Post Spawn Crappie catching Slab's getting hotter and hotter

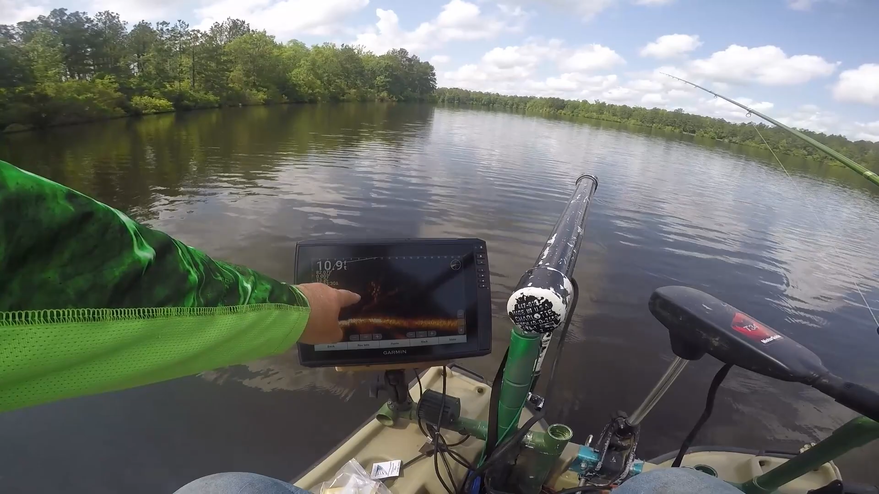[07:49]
I don't know if y'all can see those school of crappie right there. Good slab.